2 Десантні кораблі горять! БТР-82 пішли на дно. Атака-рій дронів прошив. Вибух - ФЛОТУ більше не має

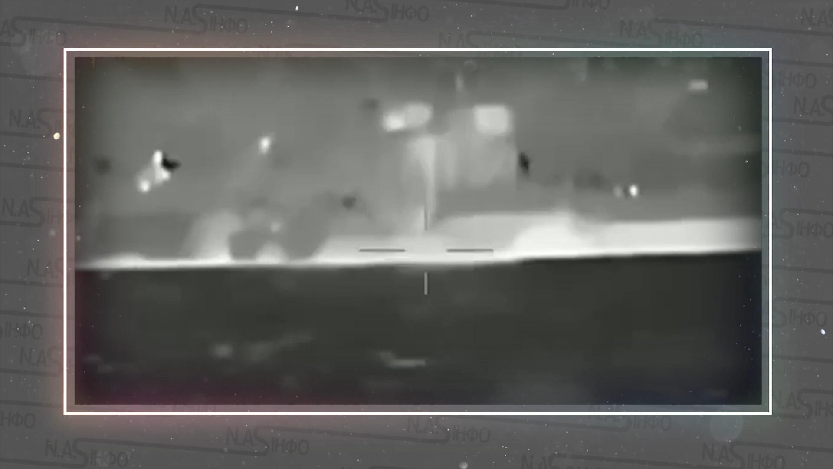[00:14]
У результаті нічної операції на території тимчасово окупованого Криму воїнами уражено малі десантні кораблі Чорноморського флоту РФ «ГУР».
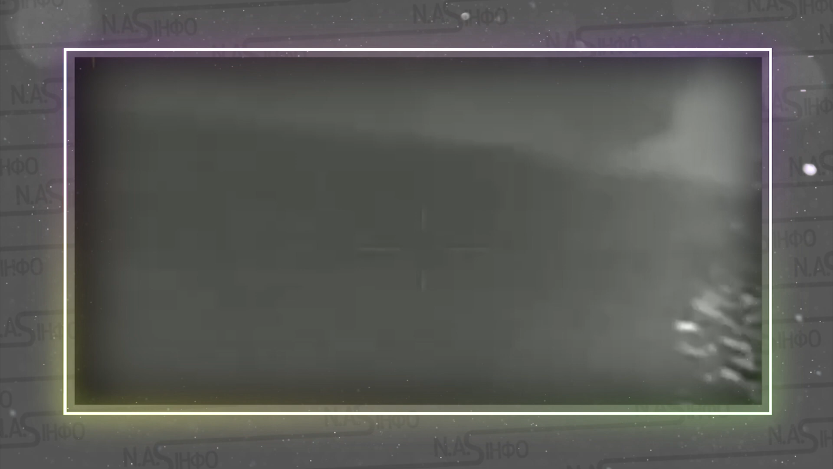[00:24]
На суднах перебував екіпаж та завантажена броньована техніка, зокрема БТР-82. Уже є перше відео.